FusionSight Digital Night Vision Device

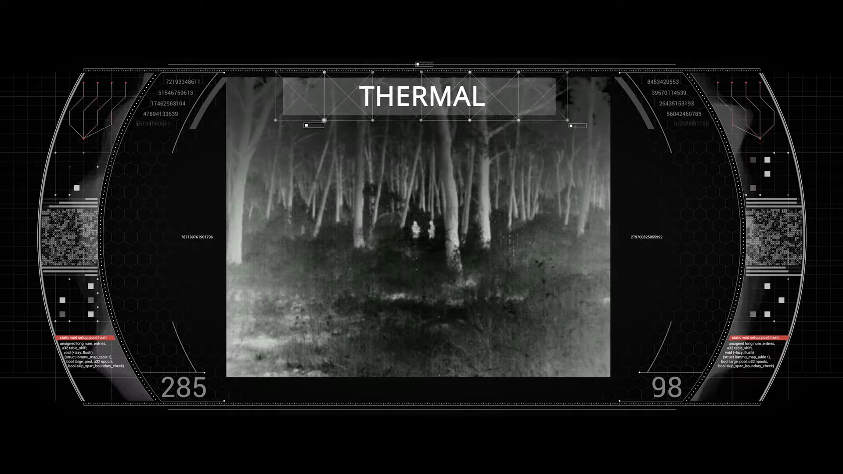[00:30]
It's the world's first device that offers the fusion of color and thermal viewing modes.